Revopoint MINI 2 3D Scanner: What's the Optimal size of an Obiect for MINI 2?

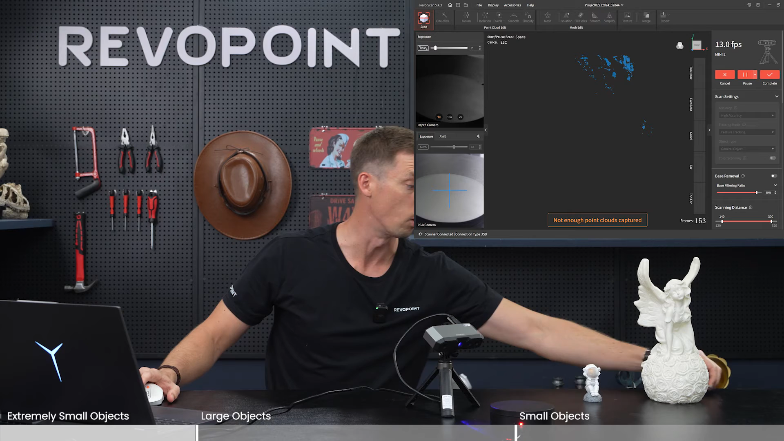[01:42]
Now, let's jump to something larger. This is possible, putting a little angel on there.
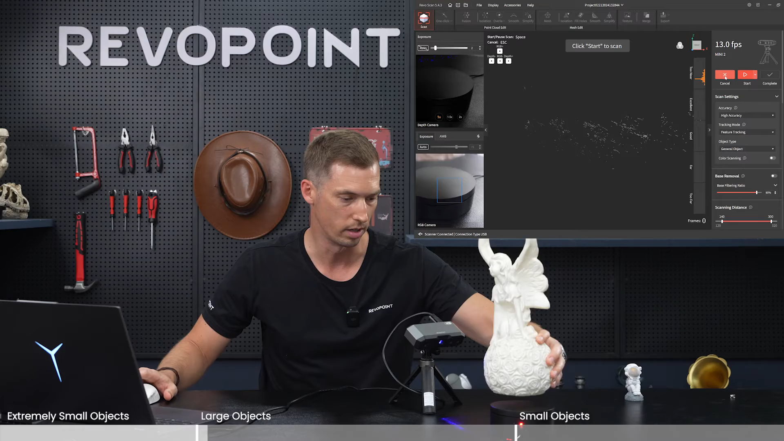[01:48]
And again, with the, with the Mini 2, it's best if it's stationary.
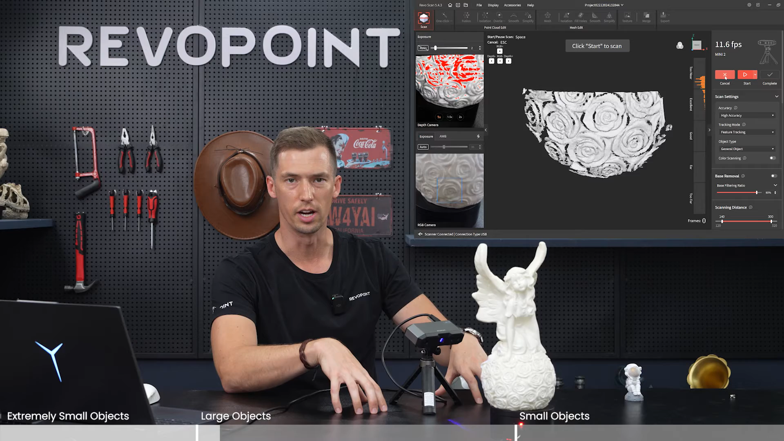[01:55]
But of course, with an object like this, it cannot be stationary. Sometimes you have to lift up things like Morocco and Range and Pop Series.
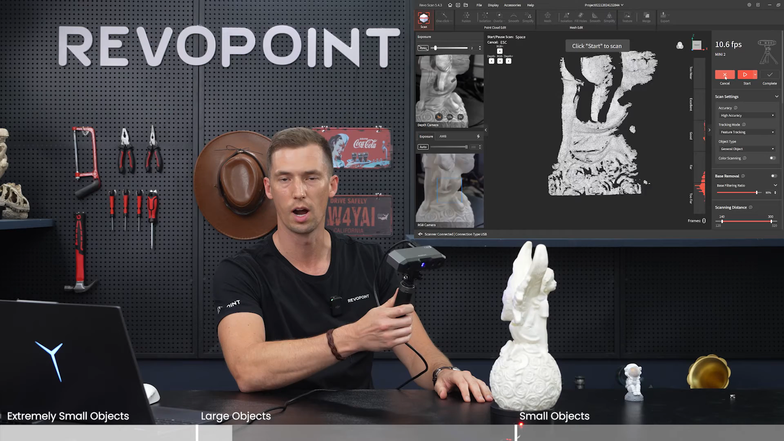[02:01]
You can all move them around. It's going to be easier with the tracking, but many, you really want to stay stationary, but not to say that you can't lift it up. You just might lose tracking. So be careful. Have a steady hand as you're trying to scan the object with Mini 2, if you're going to lift it up. All right, so I'm going to start at the bottom and then move my way up to the top with the wings. And again, this is about as large as you want to go with Mini 2.
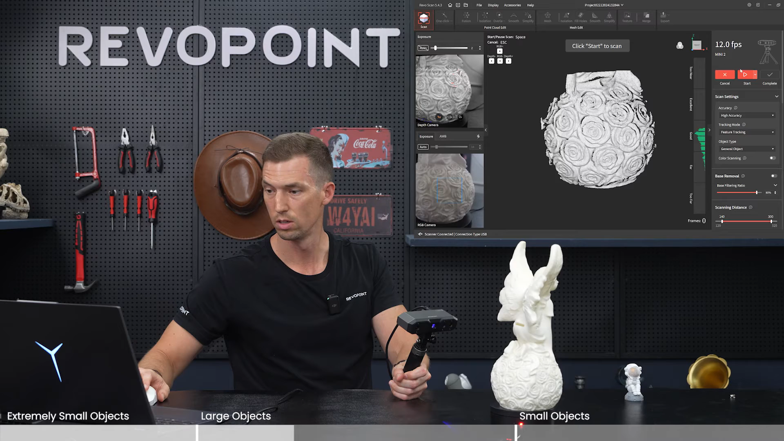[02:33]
I'm going to do roughly the size of American football or rugby ball. Auto exposure. Okay, let's go. And as you're moving up, make sure you catch at least 30% of previous point clouds as you're overlapping. And keep it steady.
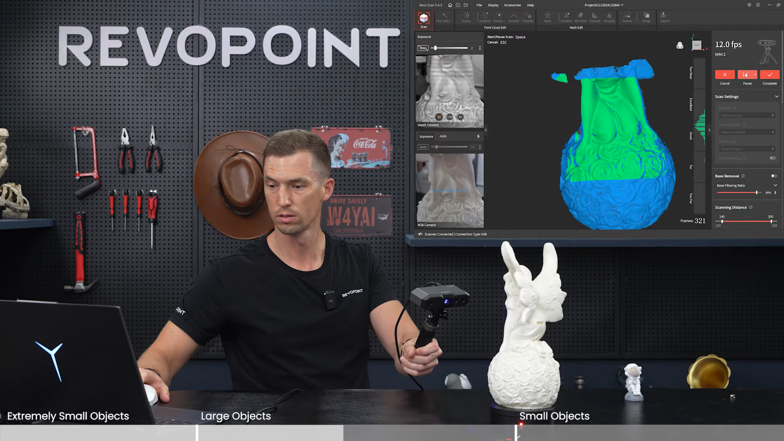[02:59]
So it's doing all right so far. What's going to be hard is around the wings. So really an object like a football would be pretty, even though it's larger for Mini 2, it wouldn't be so difficult because it doesn't have as many changing shapes as this model does. Just remind me to keep my hands steady.
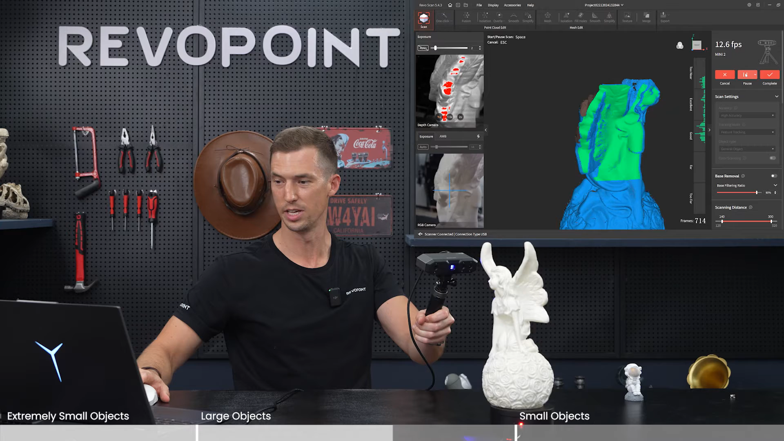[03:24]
And I'm bouncing back and forth between the RGB camera and the point clouds that I'm capturing. When I'm scanning this angel. Just have a little bit of the tip of the wing that I didn't capture.
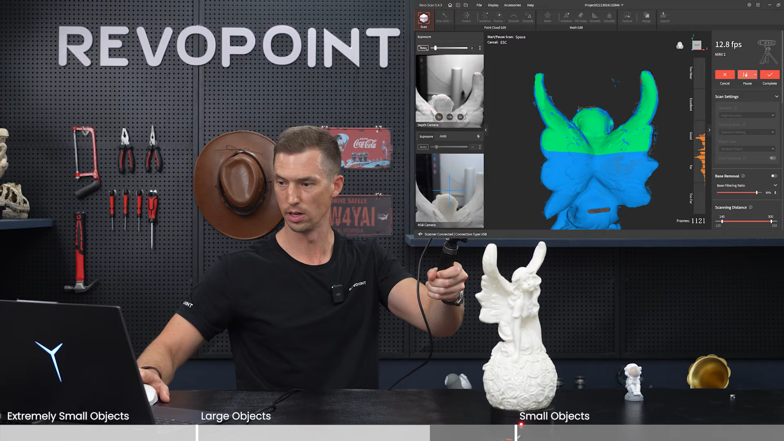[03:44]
I can get a little bit above her head.
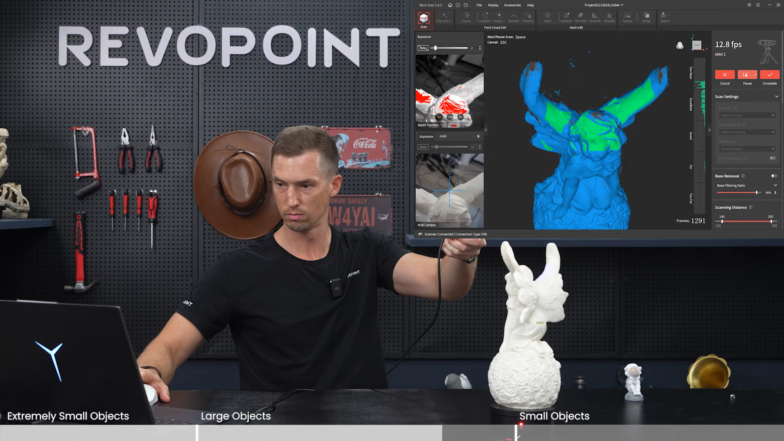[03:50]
All right, nice. I'm going to pause it right there. Let's check out the point cloud as a result. Zoom out a little bit. Yeah, so not too bad. It's not the easiest scan. And again, it's about as large as you want to go. But all in all, without processing it, editing it,
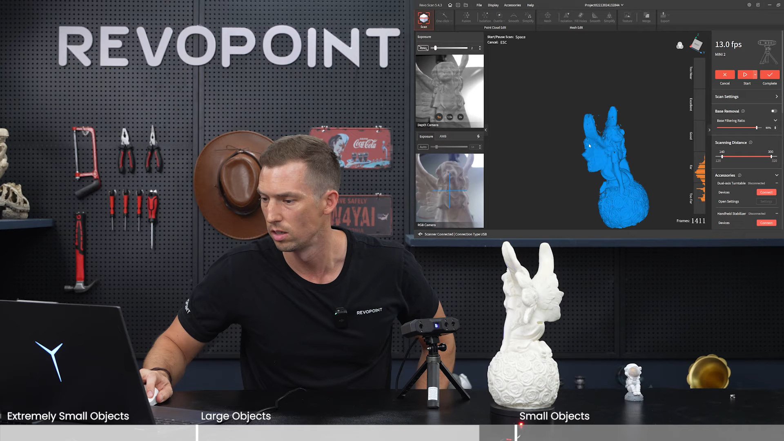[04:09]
the point clouds that were captured are pretty full. So things with less models that don't have things like wings like this, objects extruding out, it'll be a lot easier.
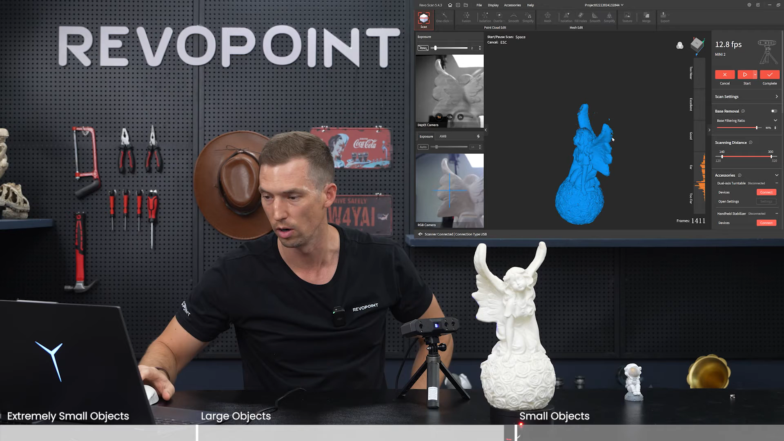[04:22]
All right, let's try now what Mini 2 is really ideally meant for.
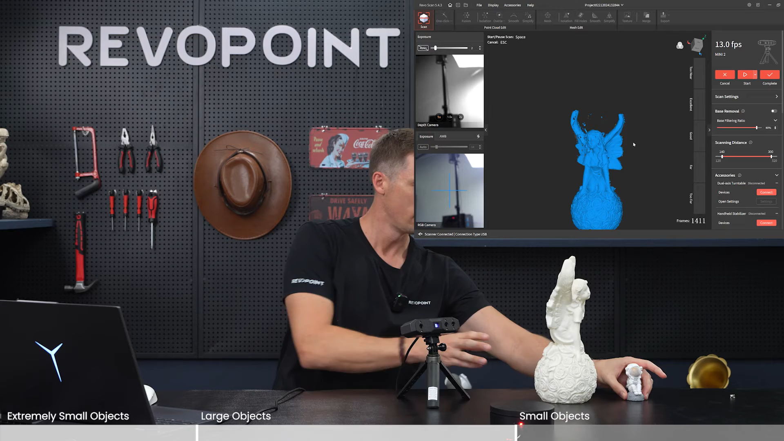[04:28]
Something of this size, this little astronaut. And with this, there's no need to lift it up.
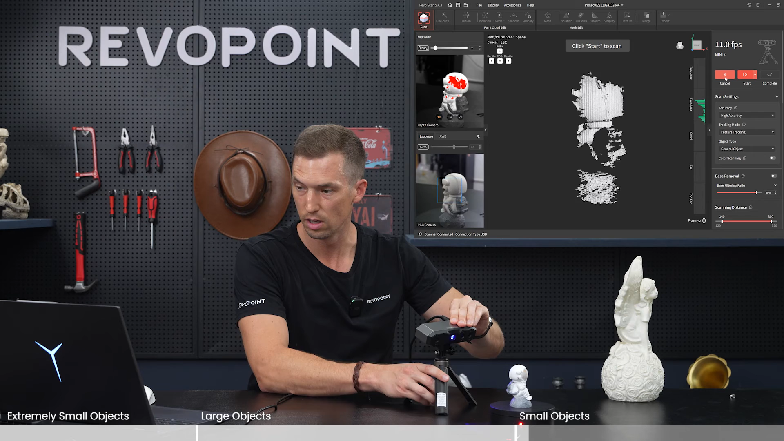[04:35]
You can keep Mini 2 stationary the whole time. The depth camera, I have it on. I have auto clicked off. It's on two right now. And then with RGB as auto. But then halfway through, as it makes it way around, I'm going to pause it and then flip it on its side so that we can capture the head
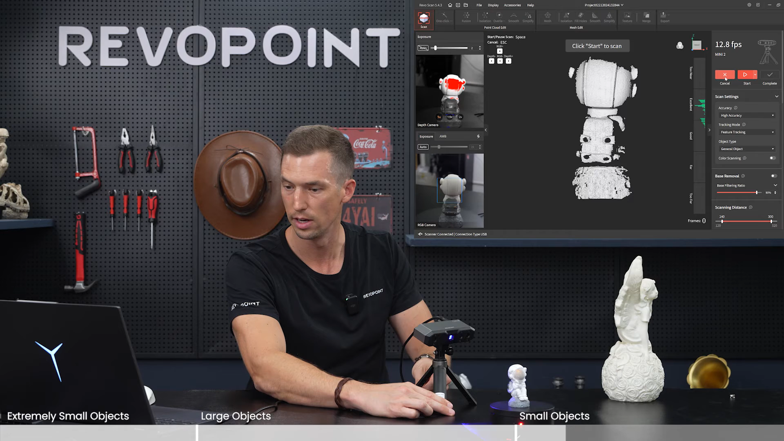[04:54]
and the bottom of the platform that the astronaut's on.
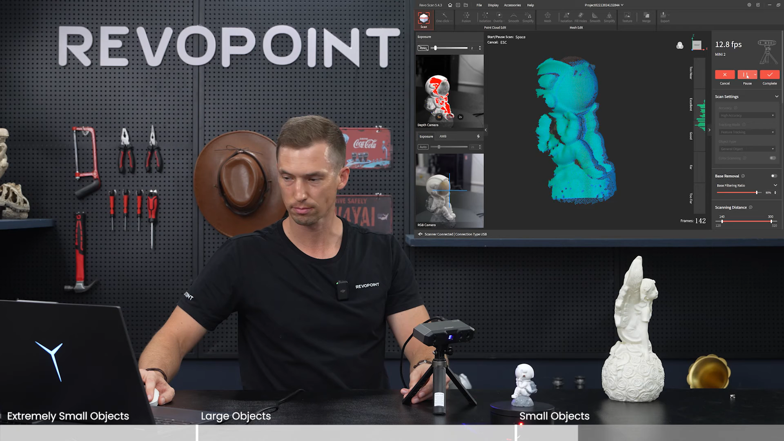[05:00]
Okay, let's pause it for a sec. Flip it on its side. And when you do restart it again, make sure that you start it up in an area where you already have a decent amount of point clouds. So you wouldn't want to, I wouldn't want to unpause it when I'm at its head or at the bottom, because I haven't properly scanned that area yet.
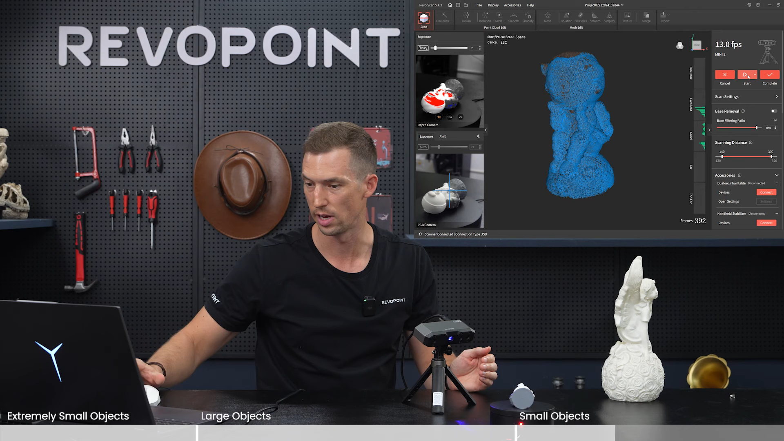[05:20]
So I'll wait till it revolves around. Oh, here's a good spot. Caught it right away. Nice.
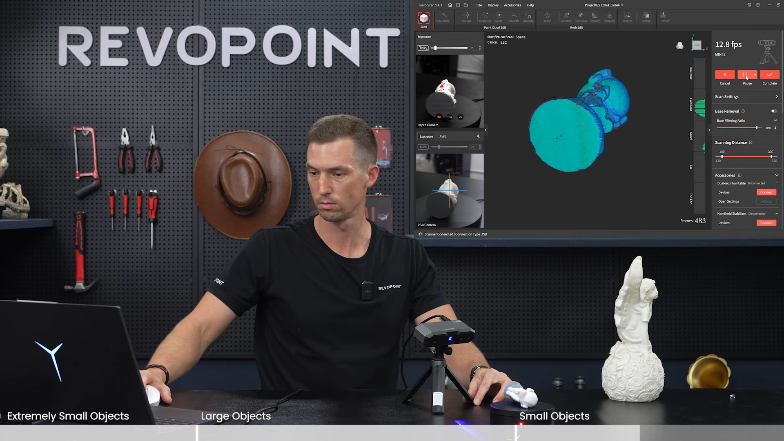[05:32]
All right. And there we have it. Let's check it out.